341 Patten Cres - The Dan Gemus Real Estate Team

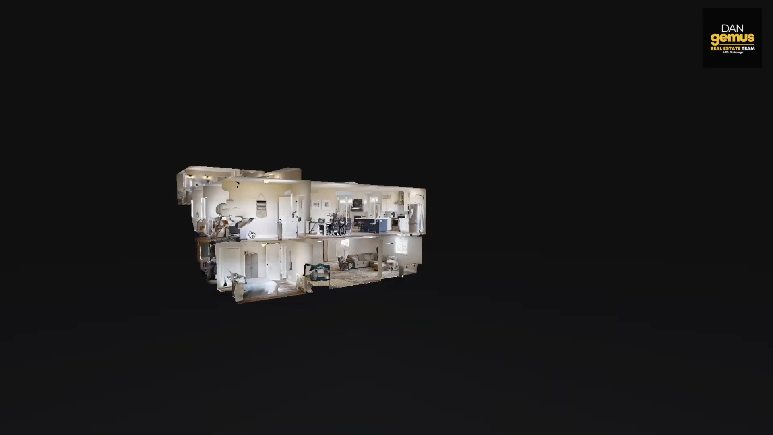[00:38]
The 3D walkthrough tour allows you to see this home in every detail. You can check it out room by room or floor by floor.